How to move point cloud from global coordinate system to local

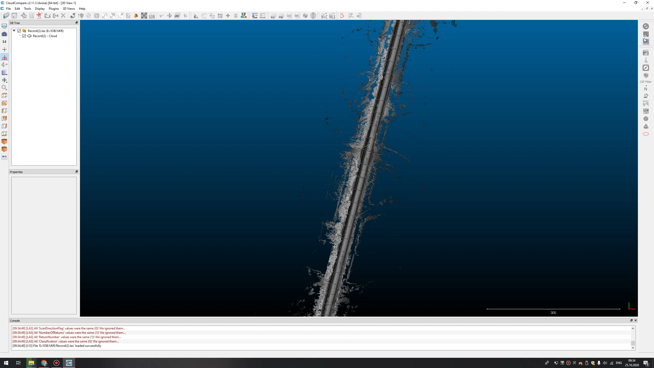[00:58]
You can look at this in CloudCompare. Also, you need to select your point cloud. Press Edit. Select Edit Global Shift in Scale. You can make a screenshot of this window, because you will need these coordinates to know where you move your point cloud. So here, just leave it to zero. I change only Shift to each X and Y axis,
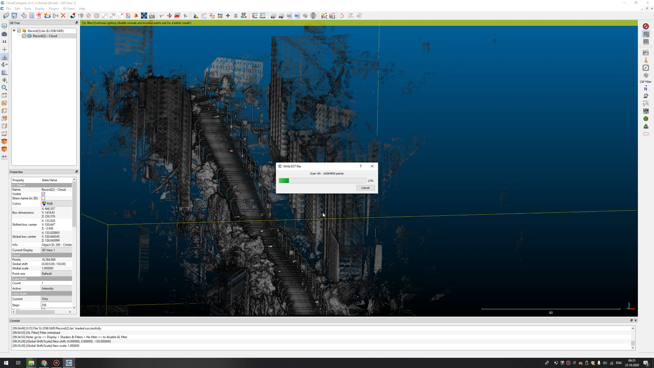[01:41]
and not Z. Press Yes, and now you can save your point cloud in EF57 file format. It's easily, it's fast, and now your EF57 file in your local coordinate system. Thanks for watching.
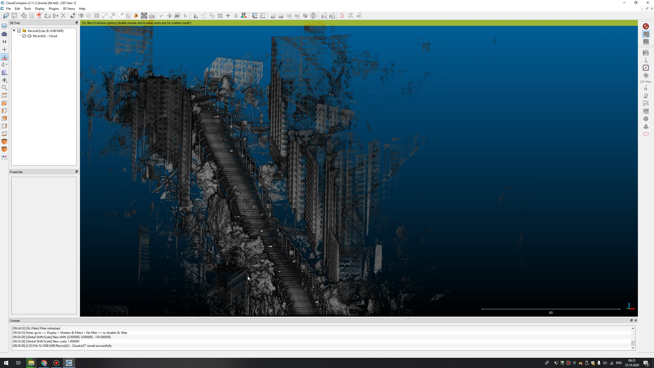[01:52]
CloudCompare is free, and I will leave a link under video on YouTube. Thanks.